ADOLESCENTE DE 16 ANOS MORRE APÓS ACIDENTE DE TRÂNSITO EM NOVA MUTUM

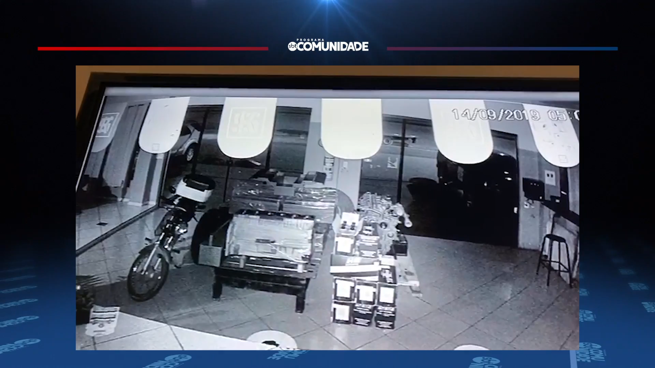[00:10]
Imagens de câmeras de segurança de um estabelecimento da região flagraram o momento da colisão do veículo que o adolescente conduzia com um caminhão-prancha. Com o impacto, o veículo parou em cima da calçada do estabelecimento. Segundo testemunhas, possivelmente o jovem dormiu no volante quando houve a colisão. Alexandre era o único ocupante do carro.